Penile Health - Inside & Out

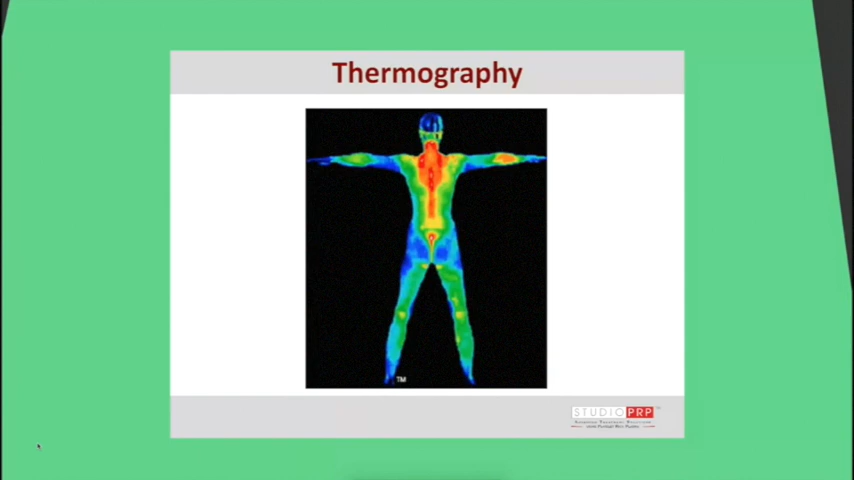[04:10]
And if you look at the sacrum, which is between the two buttocks, you see that there is not only red, but there's also a little bit of white indicating there is something going on in that area. And you can tell this person is really stressed out and their cervical and thoracic, upper thoracic spine are being affected as well. What people forget is back health is super important.